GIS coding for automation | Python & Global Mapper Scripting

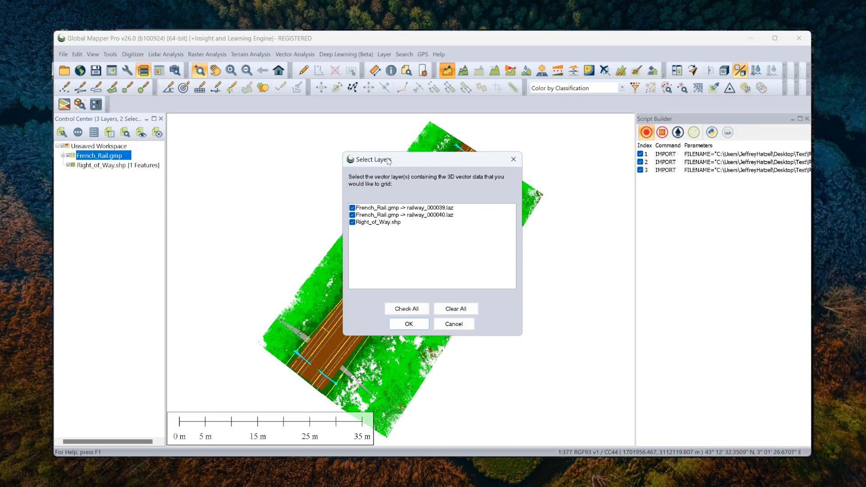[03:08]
The first thing we're going to do here is create a DTM so that we have a representation of the terrain surface to work with. And in this case, since we're working with the ground, I want to make sure that I'm filtered to ground.
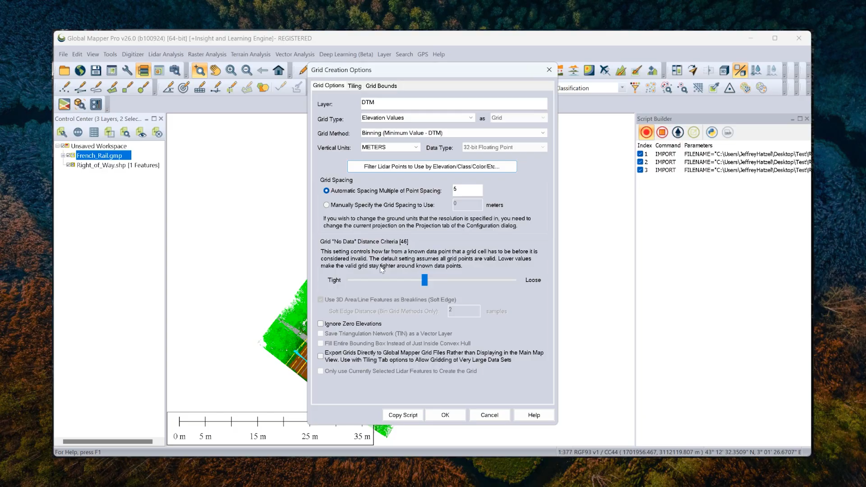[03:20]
And I'll leave all my other settings as default for this example. We'll see that'll run pretty quick. We'll have a new command listed in the script builder.
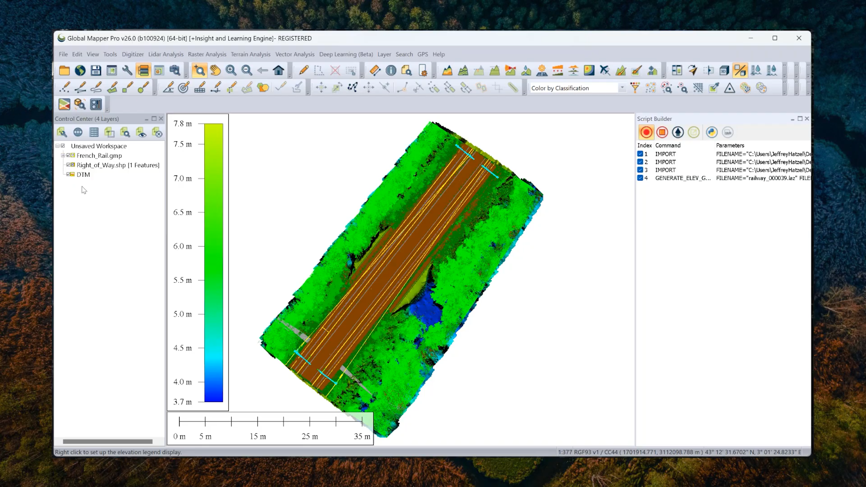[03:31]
And we'll also now have a new layer listed or shown here in our control center with that data displayed. This actually looks like pretty high-res data coming from that point cloud, right?
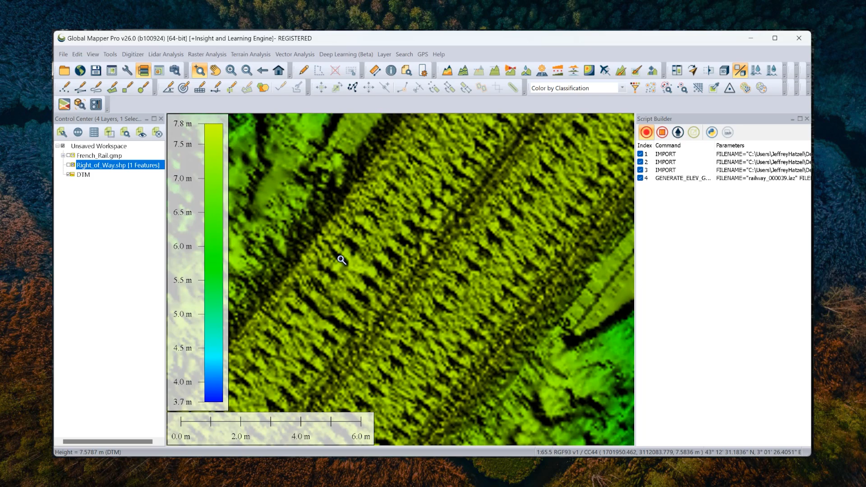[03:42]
We can even see what looks like the railroad ties. But we'll zoom back out here a little bit. And so once this layer is created, now I have the ability to go ahead and identify the boundaries of this corridor here. And I think the easiest way to do this, or the way that I'm going to attempt to do this, is by generating contours right in this area of interest. So here is my corridor boundary file.
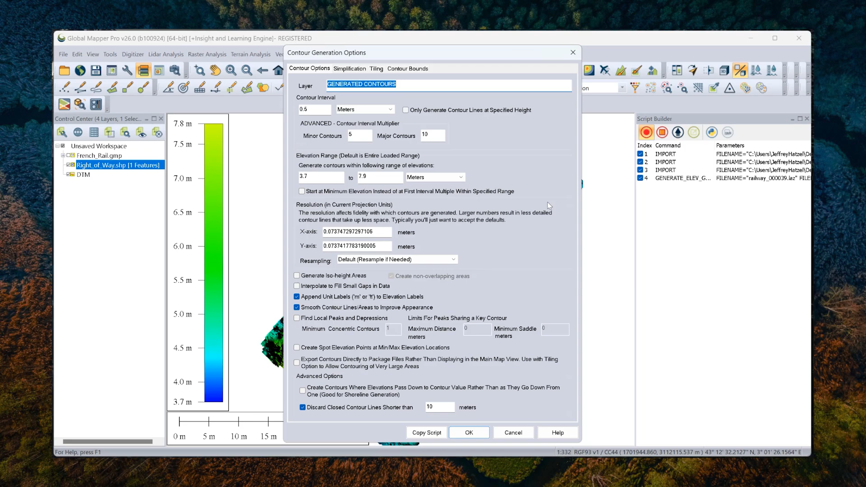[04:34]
We're going to make half-meter contours for this scenario. We have a pretty small elevation range here, so it doesn't seem like a crazy fine-scale analysis to run. And we'll go ahead and hit OK. The result of that process, again, we see it recorded in the script builder. And now I have those
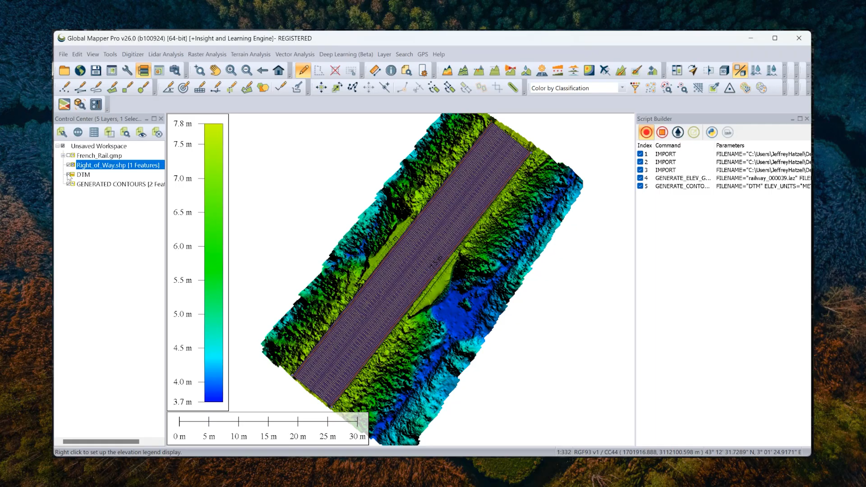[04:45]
two contour lines that I was looking for, representing the boundary of the right-of-way.
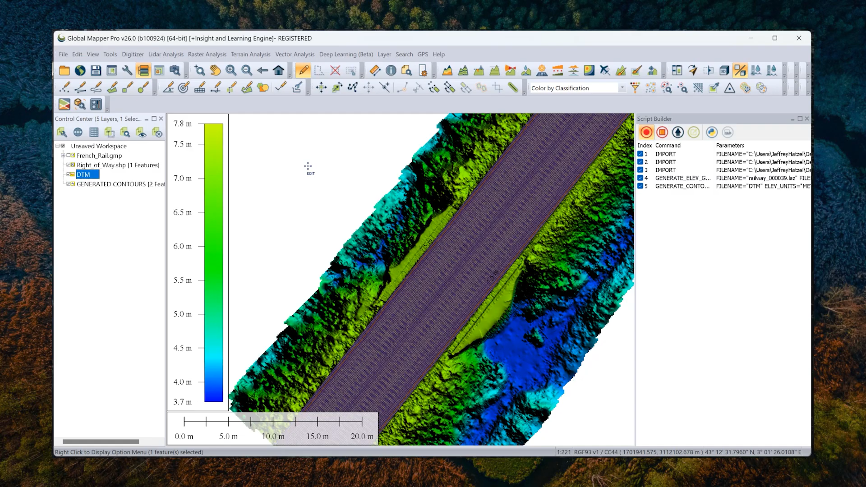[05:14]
I'm going to stop recording for a second just so we can talk about what the script builder has done for us. So for each of the commands that I enacted, the script builder has recorded them along with their corresponding parameters. So when I wrap up this process in terms of my analysis and export the data, that's going to get recorded as well. So the first thing I might do is export this terrain layer to save as reference.
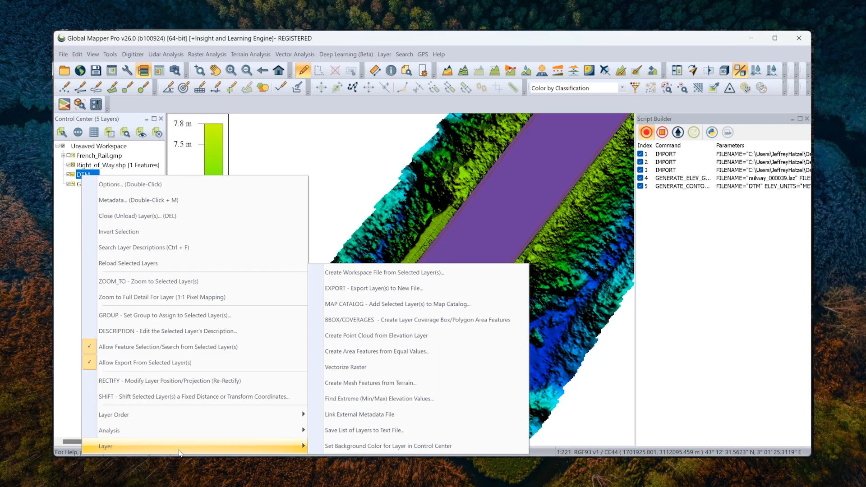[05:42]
And I'm going to do that to the global mapper grid format.